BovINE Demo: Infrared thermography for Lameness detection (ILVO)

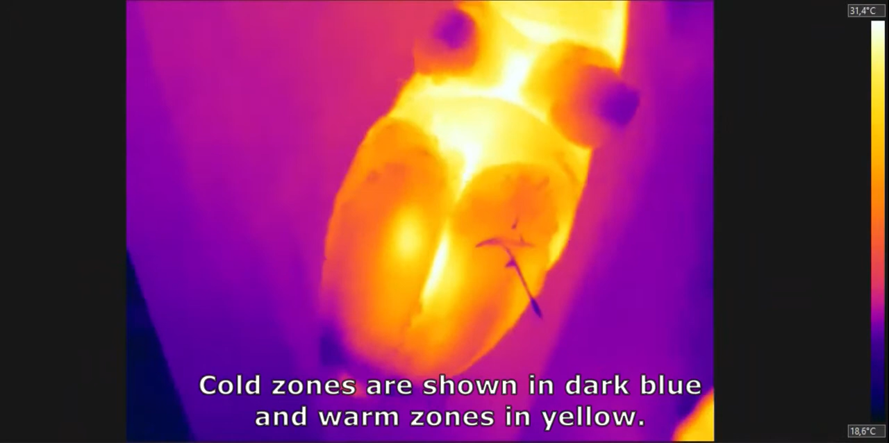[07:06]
On screen: scale top 31.4°C, scale bottom 18.6°C
Koude zones worden weergegeven in het donkerblauw en de warme zones in het geel.
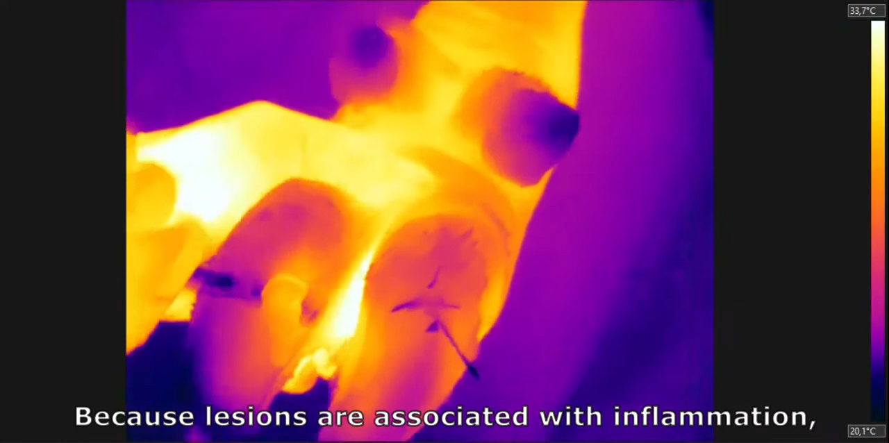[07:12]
On screen: scale top 33.7°C, scale bottom 20.1°C
Omdat letsels gepaard gaan met ontstekingen zorgen ze voor een lokale maximum in temperatuur. Dit maximum is detecteerbaar met een thermale camera.
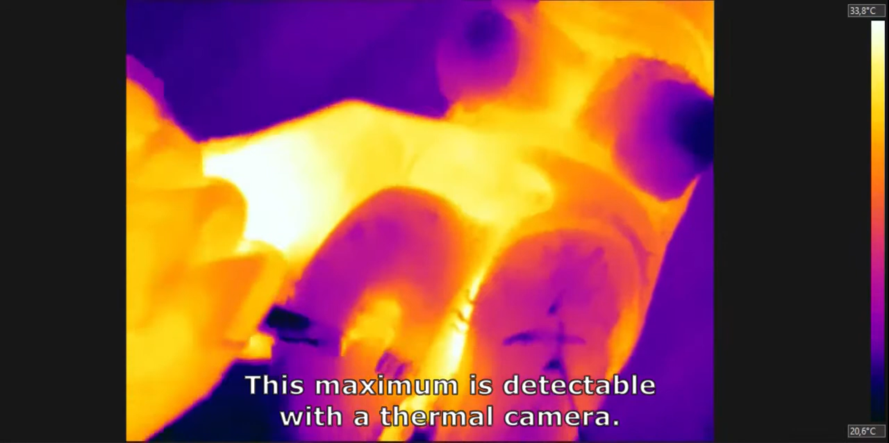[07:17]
On screen: scale top 33.8°C, scale bottom 20.6°C
Wat we hier zien is een koe met een panaritium in de linker achterpoot, ook wel vijtpoot genoemd.
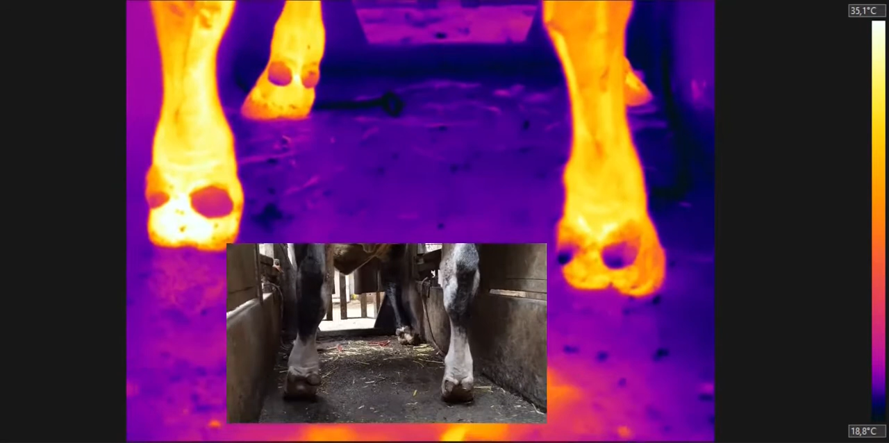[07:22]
On screen: scale top 35.1°C, scale bottom 18.8°C
De zwelling is hier duidelijk zichtbaar op de thermale camera.
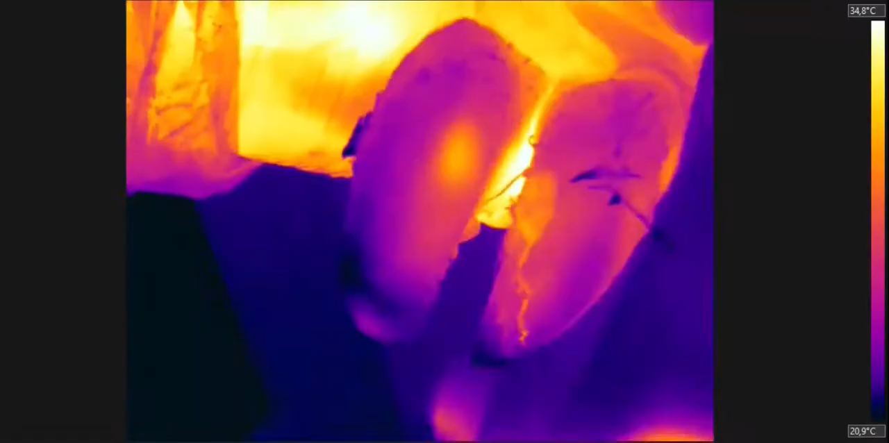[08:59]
On screen: scale top 34.8°C, scale bottom 20.9°C
Voor de thermale camera ziet dit er zo uit.
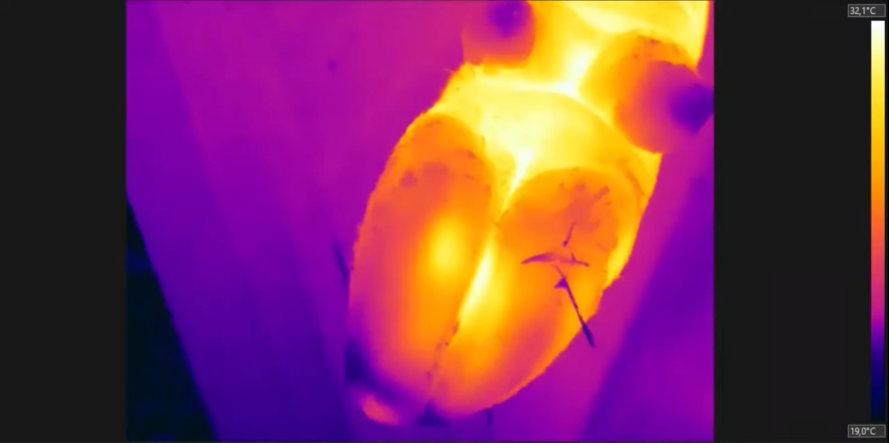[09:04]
On screen: scale top 32.1°C, scale bottom 19.0°C
Je kan mooi zien dat het warmer wordt hoe dieper we in de klauwen snijden.
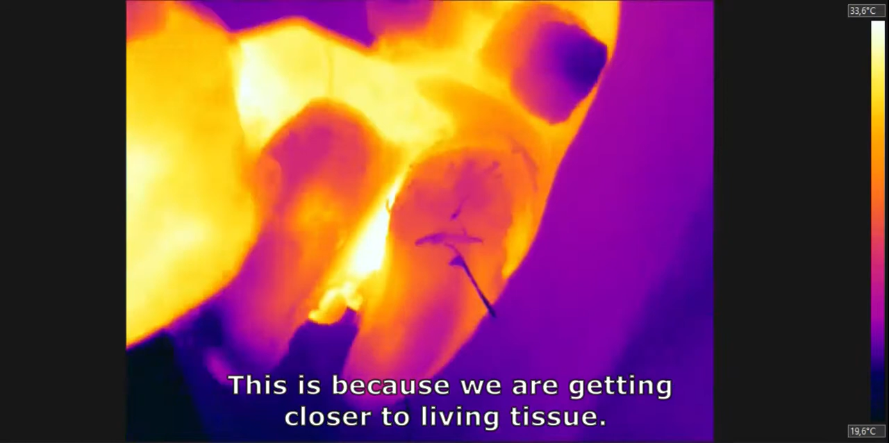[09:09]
On screen: scale top 33.6°C, scale bottom 19.6°C
Dit komt omdat we dichter bij het levend weefsel komen. Mocht er tijdens het verzorgen twijfel optreden,
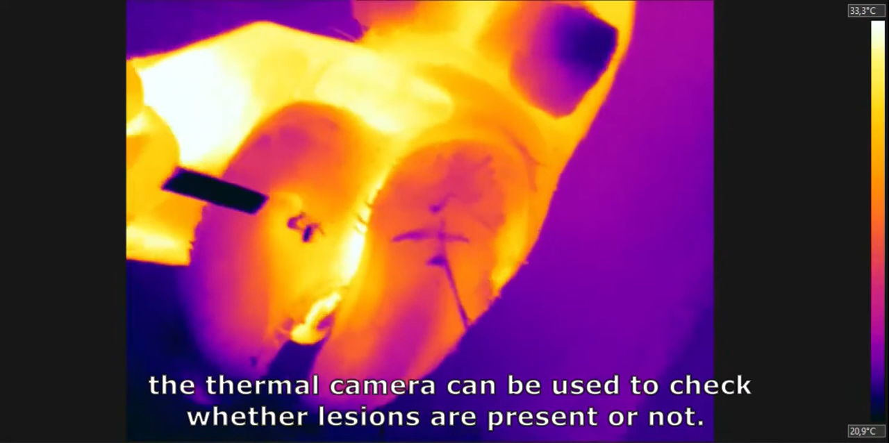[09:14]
On screen: scale top 33.3°C, scale bottom 20.9°C
dan wordt met de thermale camera gekeken of er al dan niet letsels aanwezig zijn.
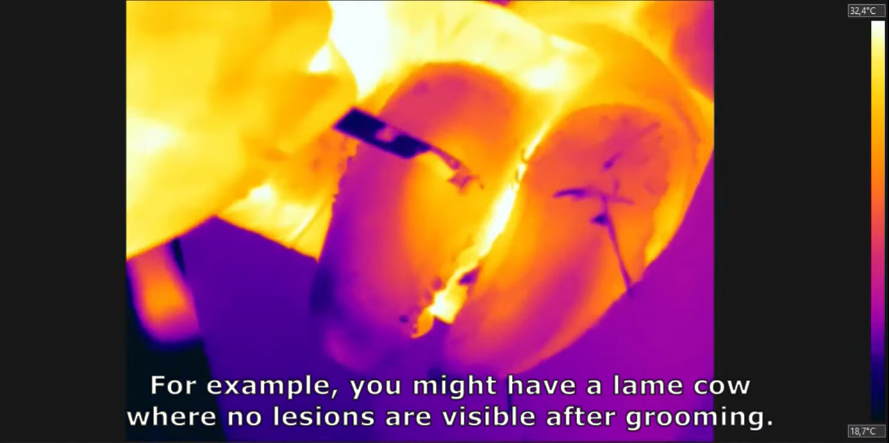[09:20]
On screen: scale top 32.4°C, scale bottom 18.7°C
Dit kan het geval zijn bij een mankenkoe waarna verzorging geen letsels zichtbaar zijn. Snij je dan dieper of niet?
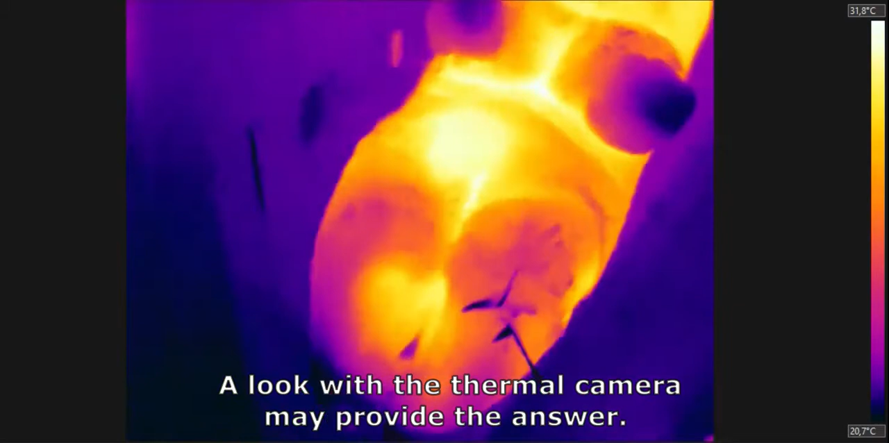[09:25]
Een kijkje met de thermale camera biedt mogelijk antwoord.
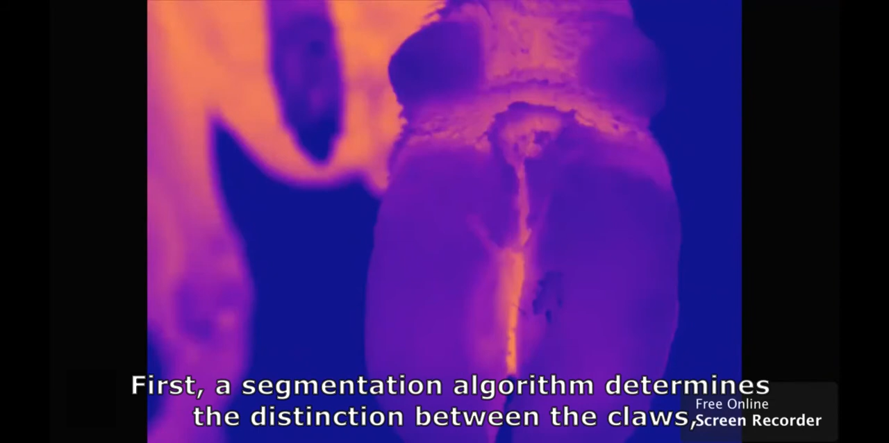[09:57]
de achtergrond en de huid tussen de klauwen.
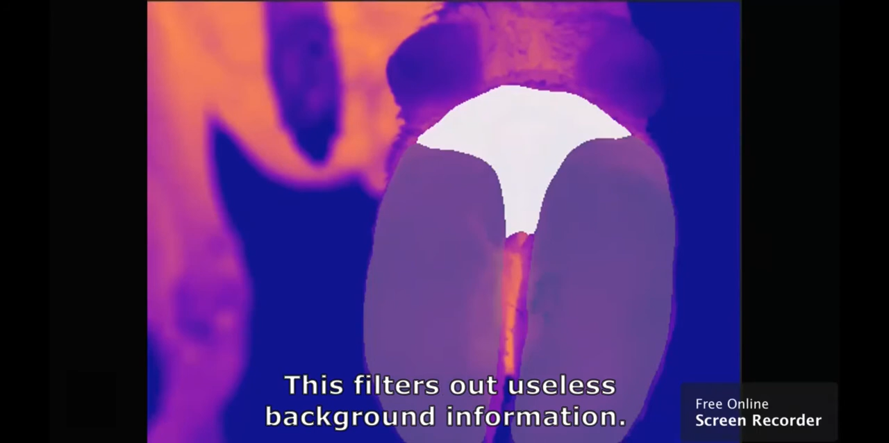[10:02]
Hierdoor kan de nutteloze achtergrondinformatie worden weggefilterd.
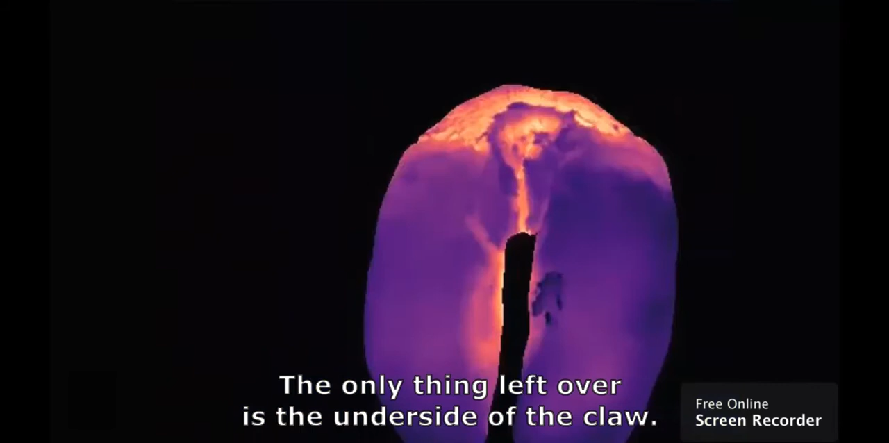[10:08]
Wat overblijft is dus enkel nog de onderkant van de poot. Hierop wordt een objectdetectiemodel losgelaten dat in staat is om de letsels te detecteren.
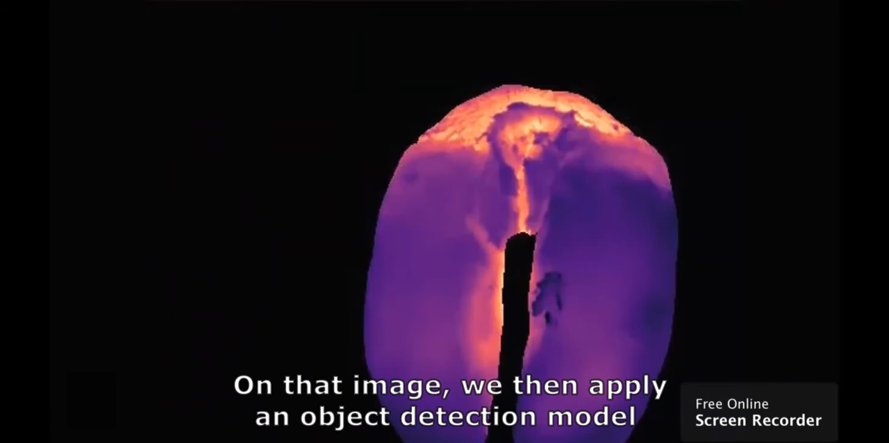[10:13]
Let wel, wij zien hier de thermogram in kleur.
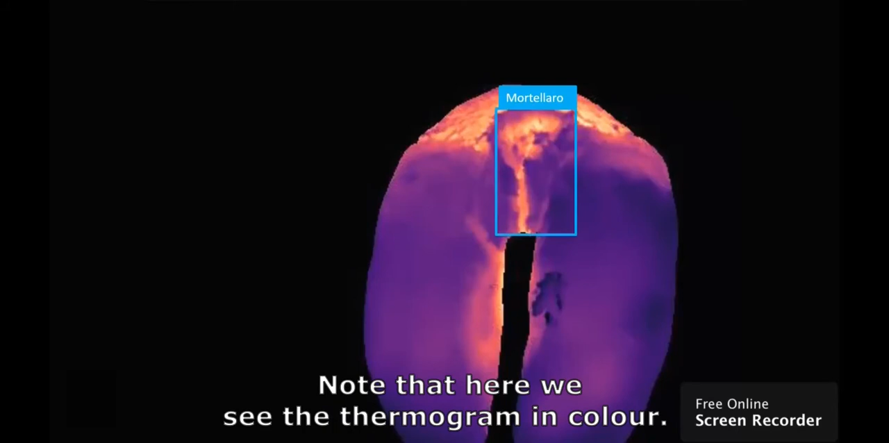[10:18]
Het model kijkt wel degelijk naar de temperaturen.
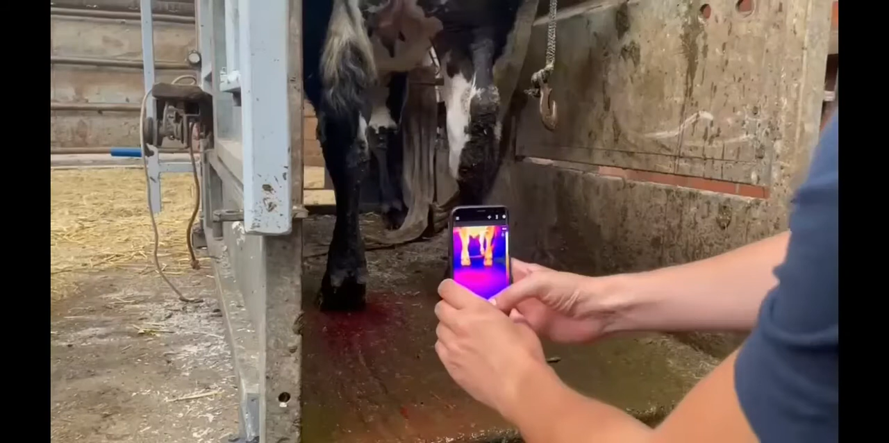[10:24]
Het uiteindelijke doel van ons project is om de beeldverwerkingsalgoritme te implementeren op hun smartphone-applicatie. Op die manier kan iedereen ermee aan de slag.
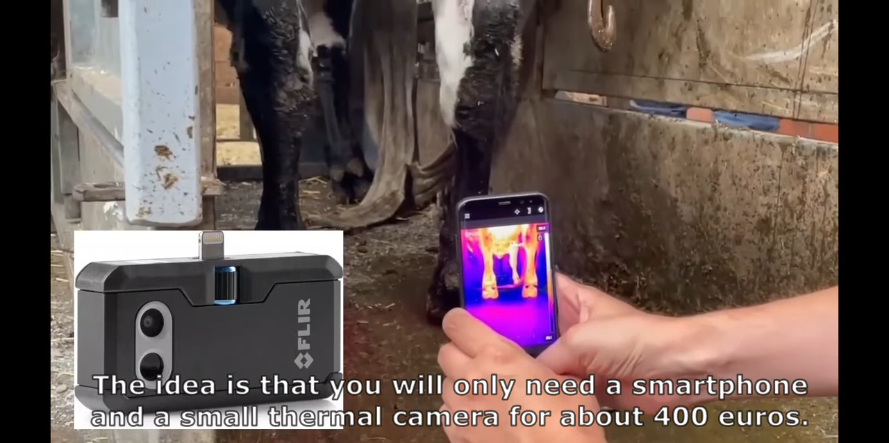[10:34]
De enige benodigdheden zijn dan een smartphone en een kleine thermale camera van rond de 400 euro.
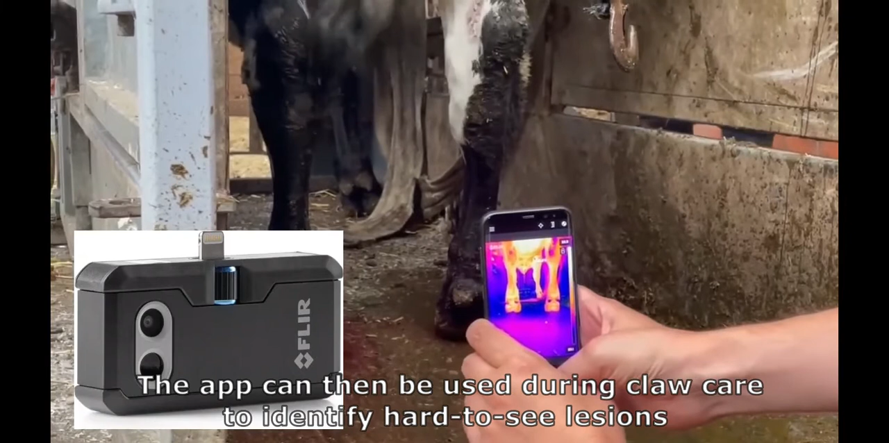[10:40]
De app kan dan tijdens de klauwverzorging gebruikt worden om met het oog moeilijk te detecteren letsels te identificeren en de app biedt zo ook een antwoord op de vraag, moet ik hier nog dieper snijden?